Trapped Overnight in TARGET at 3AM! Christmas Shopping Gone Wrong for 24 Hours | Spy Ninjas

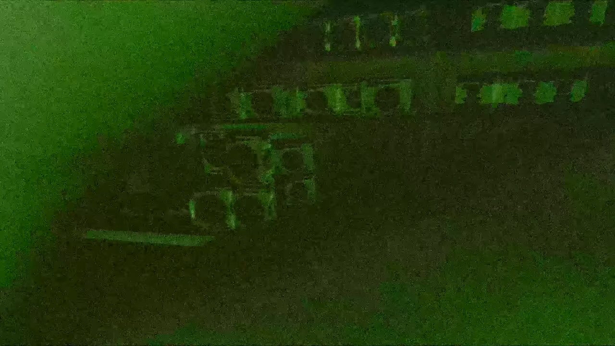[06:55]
To see now, walking around here at night. Look at this, all the aisles are empty.